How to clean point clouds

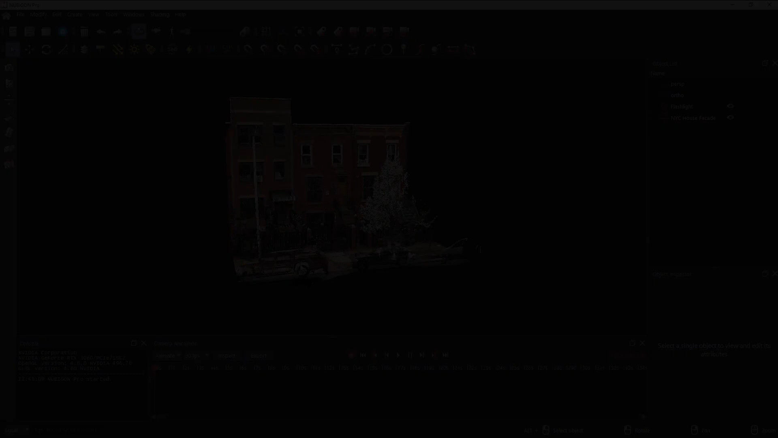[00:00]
Hi there! In this tutorial, I will show you how to clean point clouds in Ubicon. Let's clean up this sidewalk. We first need to edit our point cloud before generating an OCTRIP.
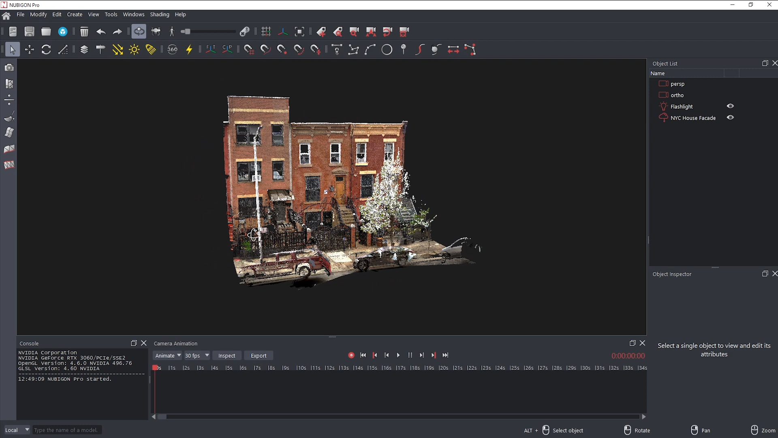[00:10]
Let's select a file to import.
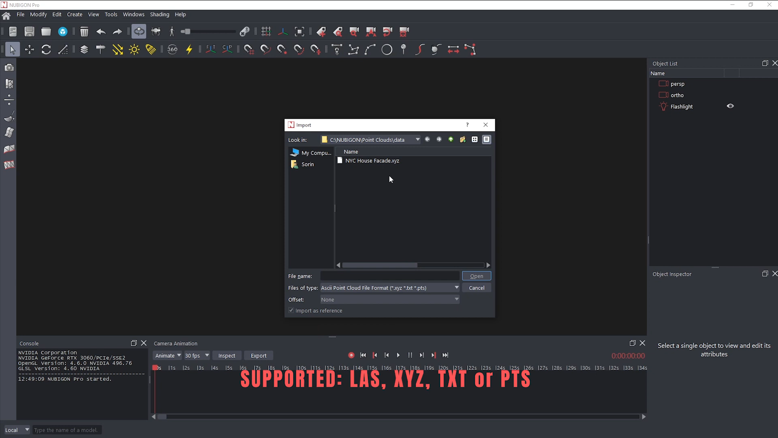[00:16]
Our cleaning tool is still in beta,
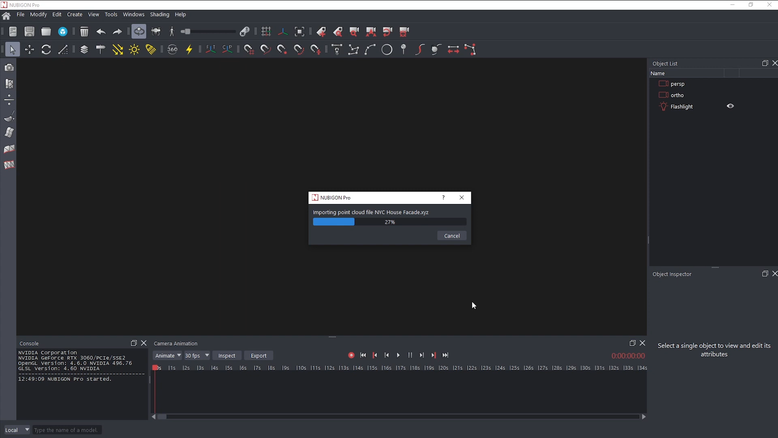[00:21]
so we recommend splitting up large point clouds into small parts and cleaning them individually.
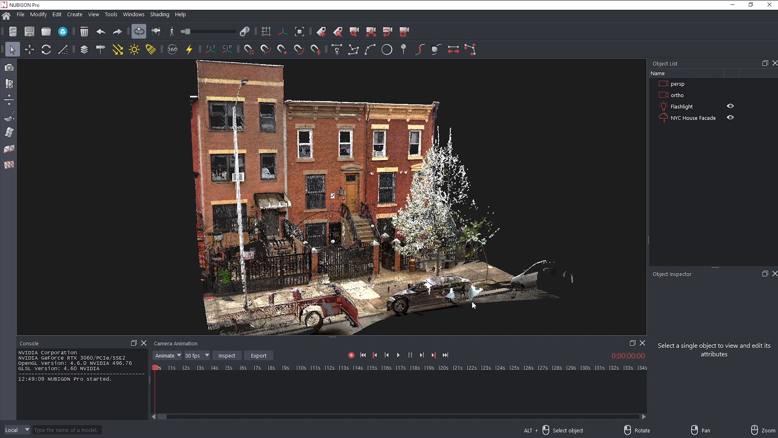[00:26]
Now, let's launch the cleaning window. To select points, we offer two brush types.
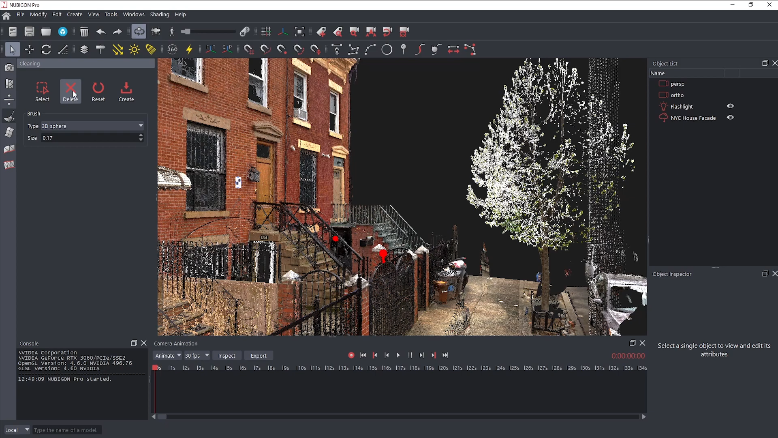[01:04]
This mode is ideal for selecting specific objects. Click Delete to remove the selection.
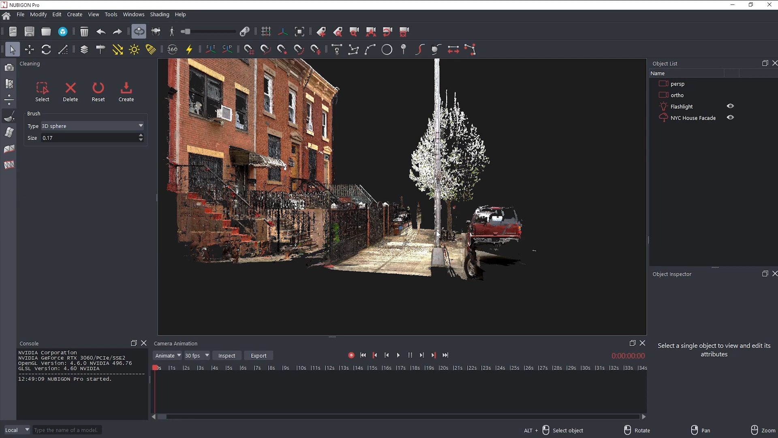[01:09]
In 2D marquee mode, press and hold C,
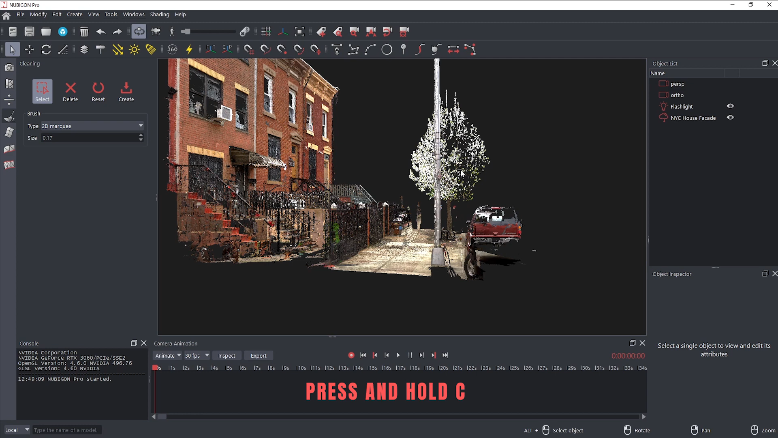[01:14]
and press and hold the left mouse button to define the first corner, then drag and release to define the opposite corner.
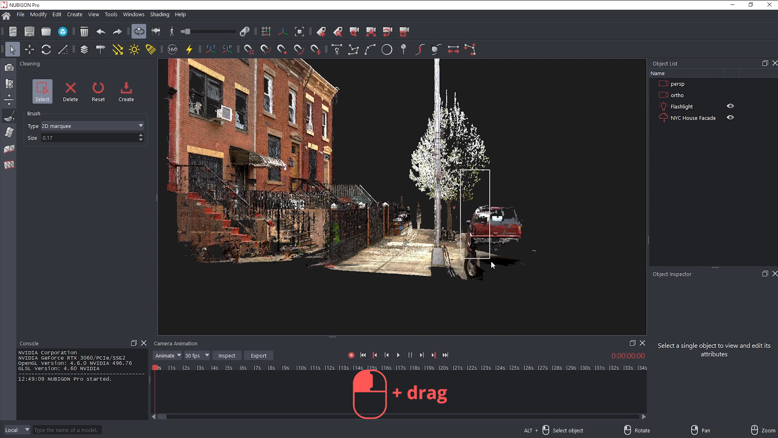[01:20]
Doing the same operation with the right mouse button, deselect specific areas. This mode helps you quickly select entire regions.